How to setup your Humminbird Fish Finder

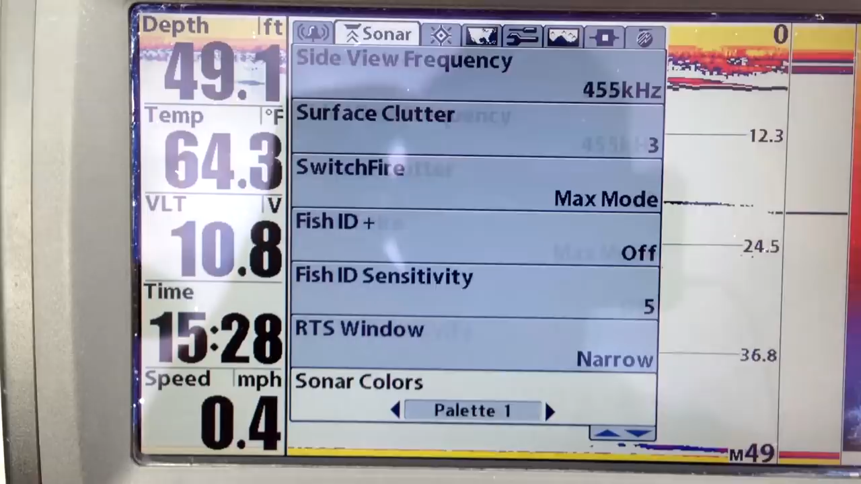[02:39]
On screen: depth 49.1 ft, water 64.3°F, speed 0.4 mph
go back into your menu I'm sorry and go back
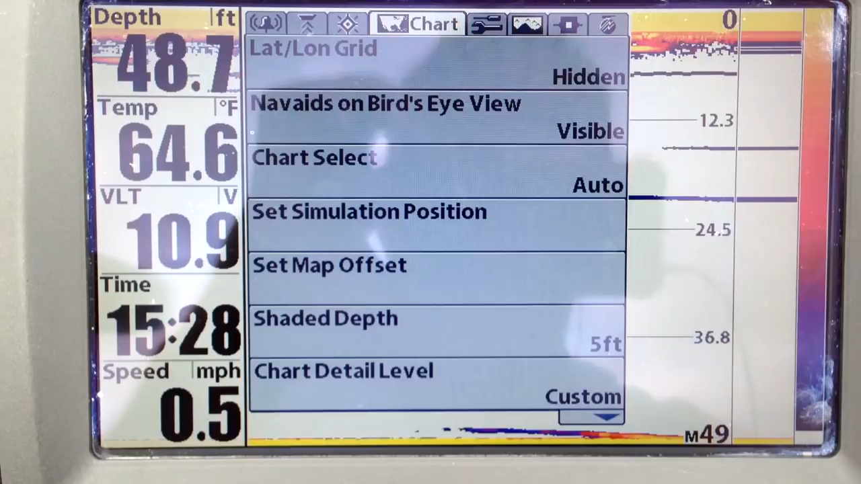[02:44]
On screen: depth 48.7 ft, water 64.6°F, speed 0.5 mph
into your settings and we will use user mode in advance if
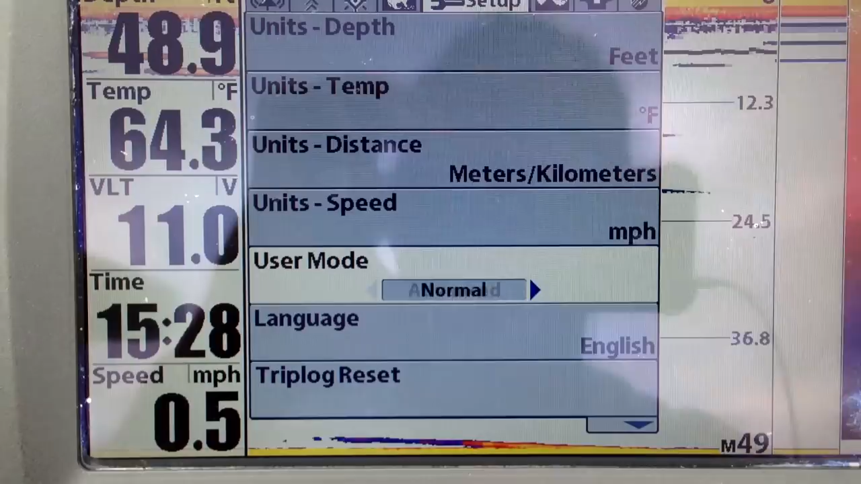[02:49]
On screen: water 64.3°F, speed 0.5 mph
I put it to normal it restricts me it's doing everything for me and that's not what I want I want to be able to mark fish now
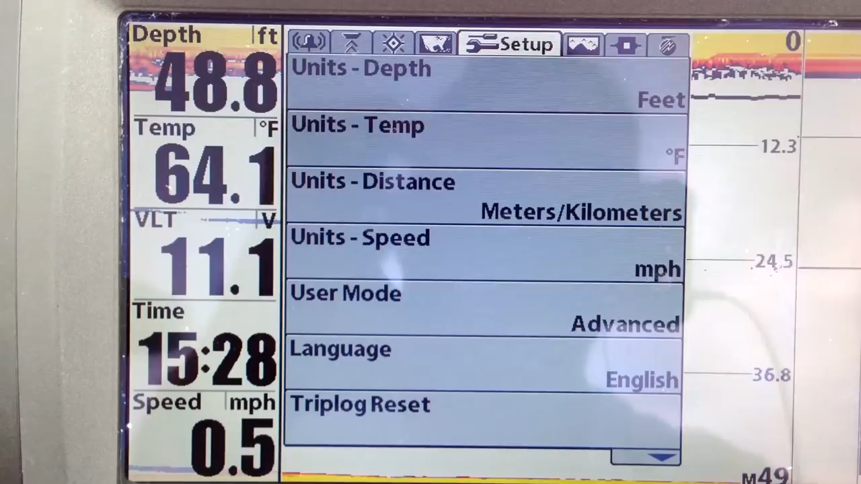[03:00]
On screen: depth 48.8 ft, water 64.1°F, speed 0.5 mph
the important part that's what I get a lot of message about
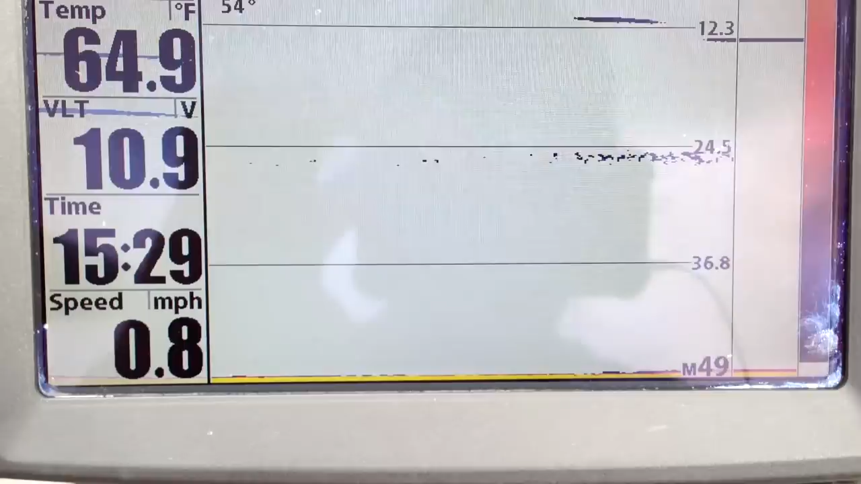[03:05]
On screen: water 64.9°F, speed 0.8 mph
Sebastian what do I set my sensitivity sensitivity to
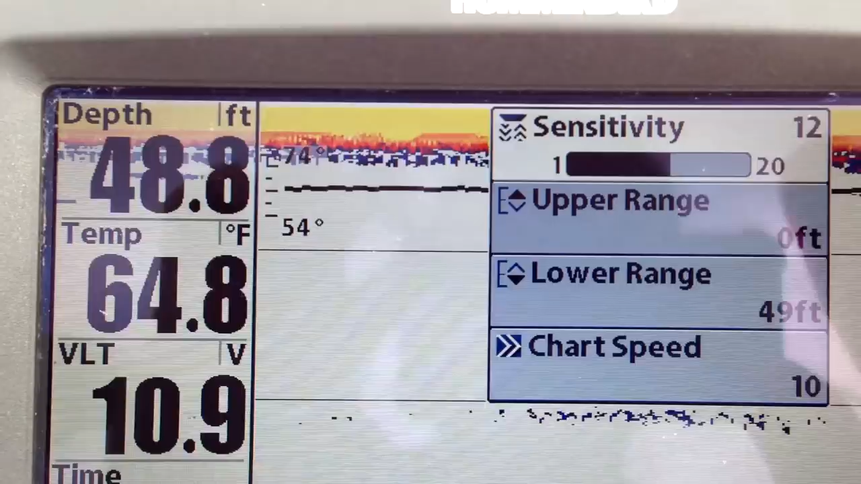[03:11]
On screen: depth 48.8 ft, water 64.8°F
okay excuse my friend glitch here sensitivity will
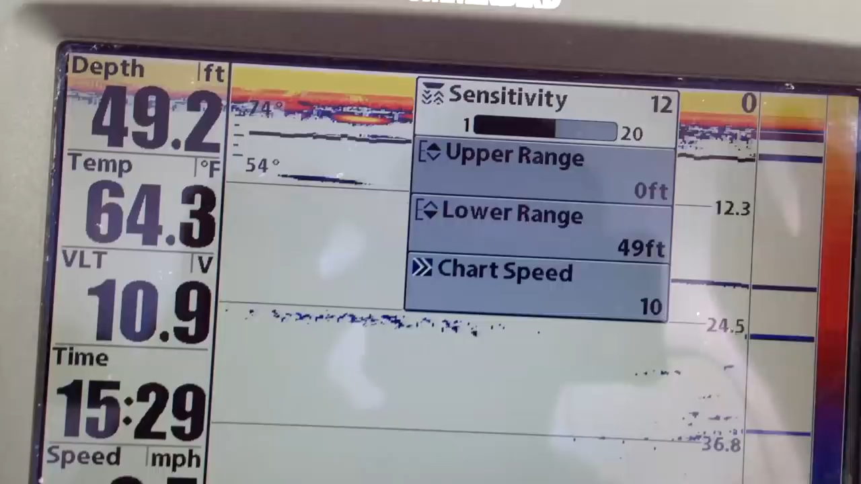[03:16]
On screen: depth 49.2 ft, water 64.3°F
depend on the water temperature the water density so if it's colder it's all be more
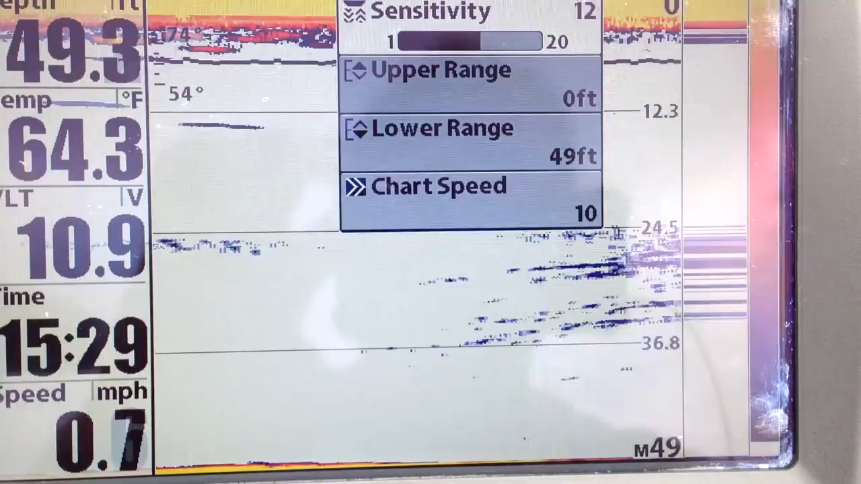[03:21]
On screen: depth 49.3 ft, water 64.3°F, speed 0.7 mph
dense if it's hotter we want to have it around 12
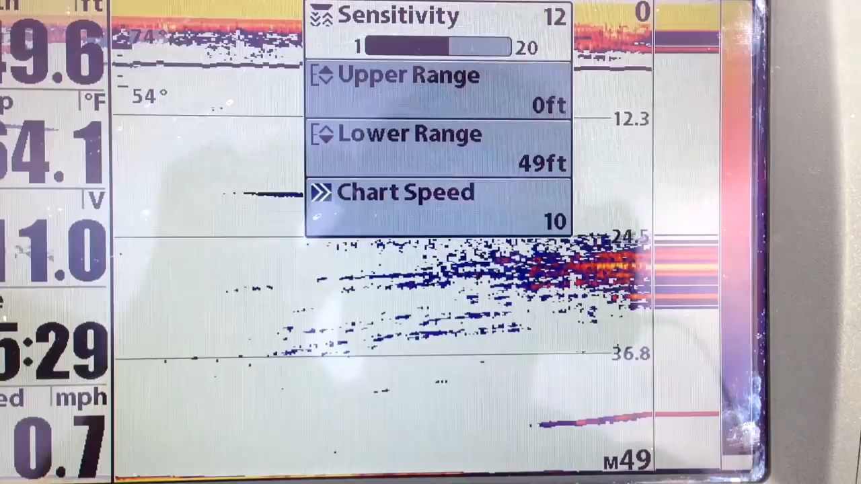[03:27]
On screen: depth 49.6 ft
now you start from there 12 is a good standpoint if I'm in cook's bay it will be at 7 or
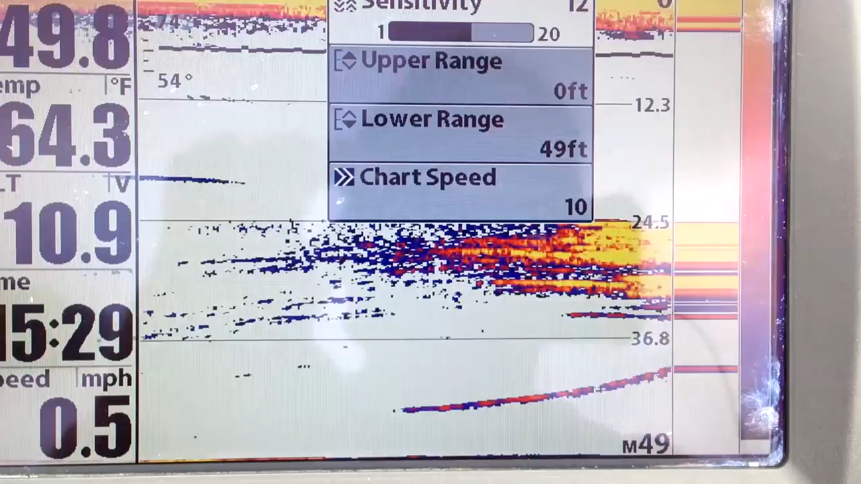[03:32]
On screen: water 64.3°F, speed 0.5 mph
lower and if I'm in in Kampenfell Bay it will be at 12 or higher and this is the perfect example here as we are here we can see a school of bait fish
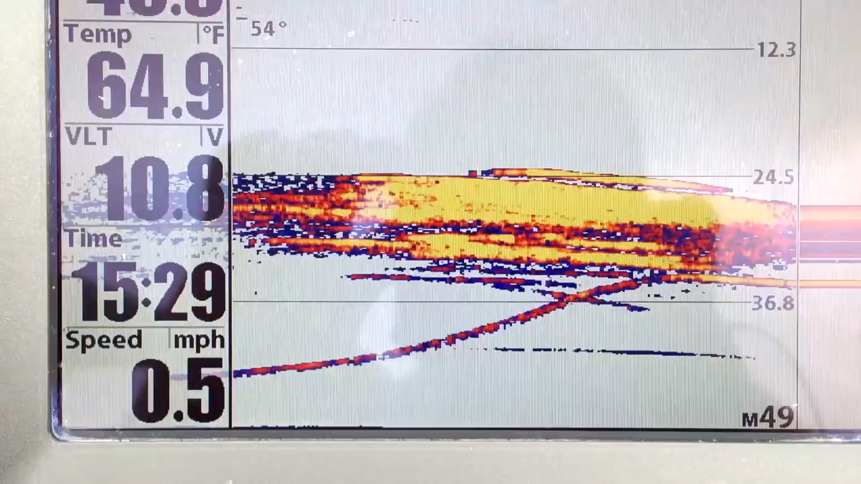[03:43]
On screen: speed 0.5 mph
and a purge going up and eating those bait fish this is the perfect example this is not staged or anything it's not on demo mode
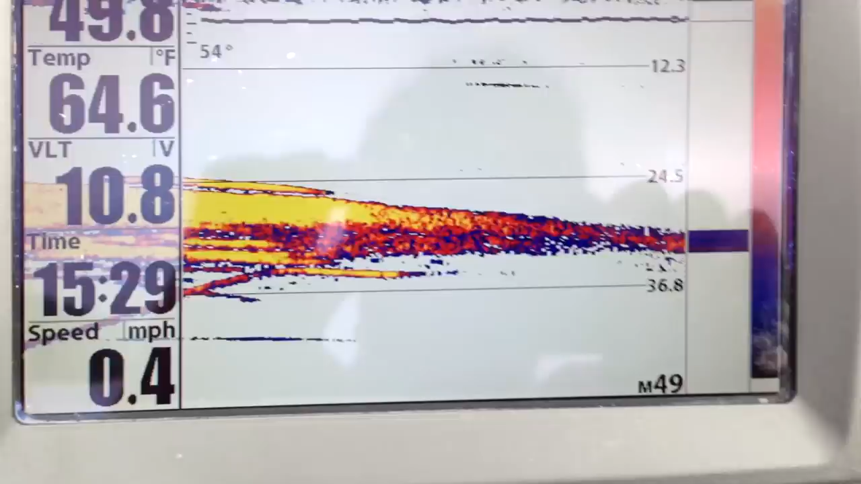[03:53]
On screen: water 64.6°F, speed 0.4 mph
right ducky so
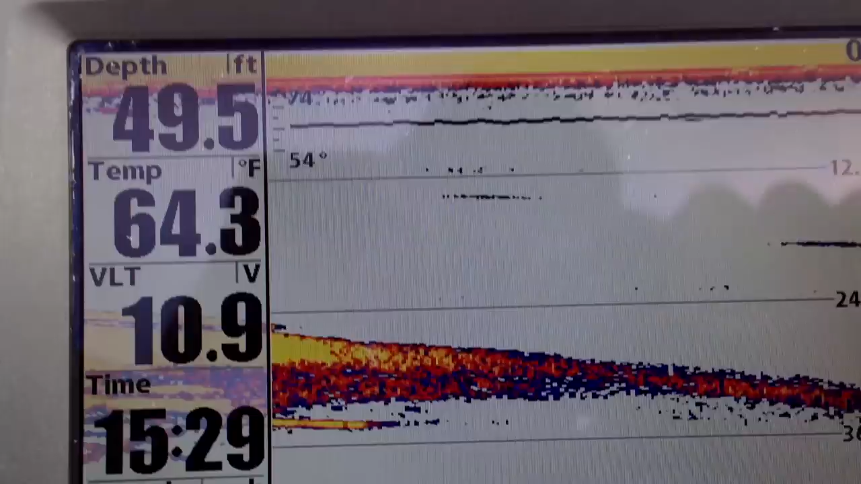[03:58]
On screen: depth 49.5 ft, water 64.3°F
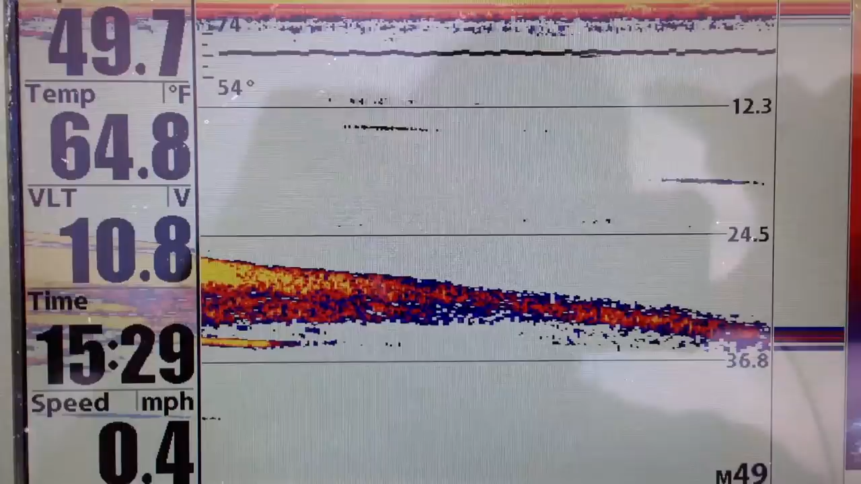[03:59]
On screen: water 64.8°F, speed 0.4 mph
now as you noticed the second important
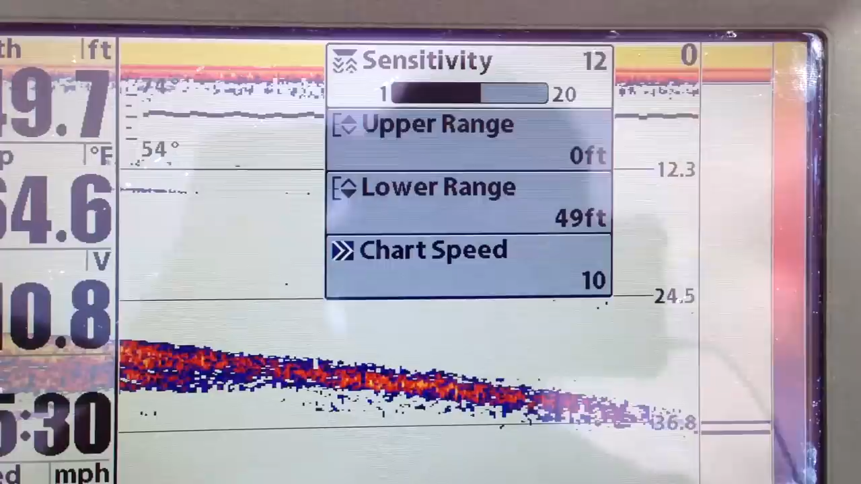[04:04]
thing is we want to turn lower range away
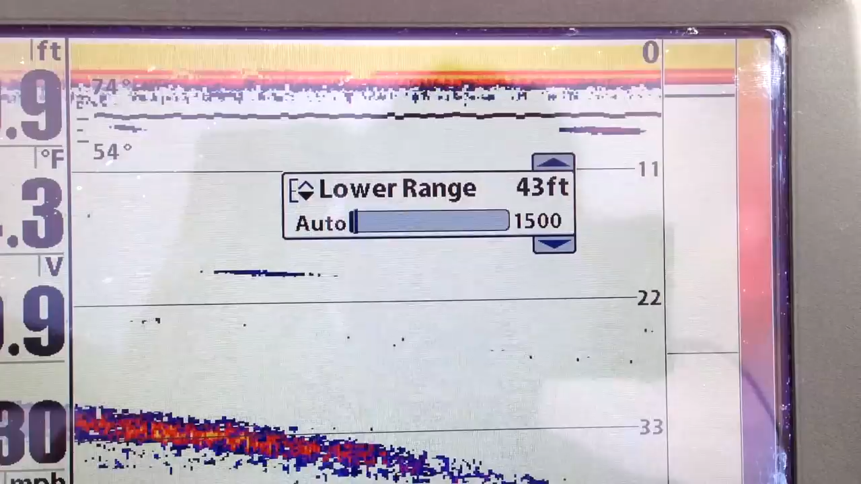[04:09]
from auto so right now it's set up to manual if I'm going to going to set it up
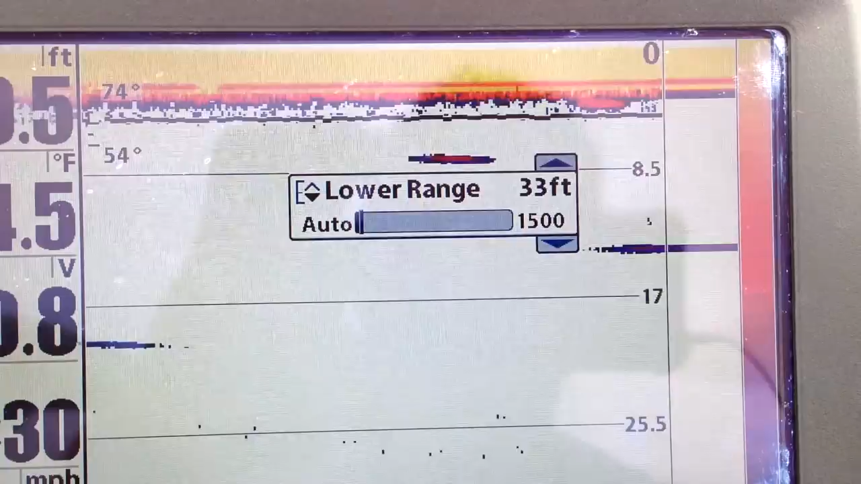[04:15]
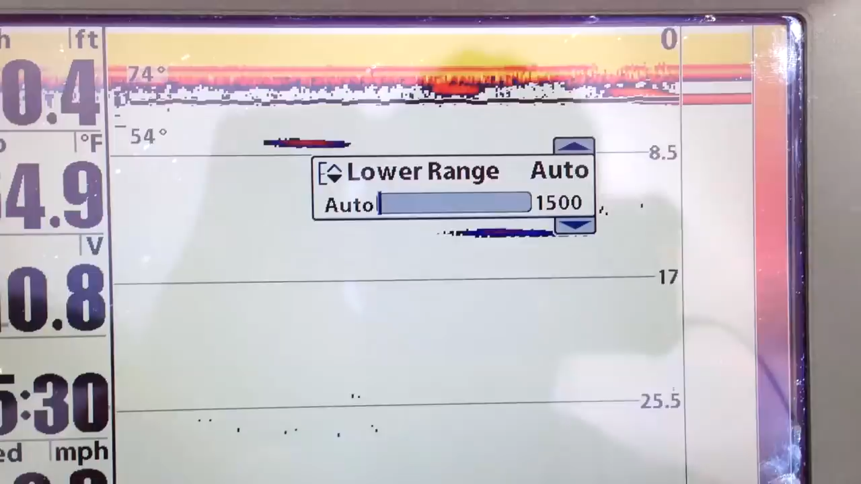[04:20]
it's taking forever automatic it finds the bottom for me now this is great if you're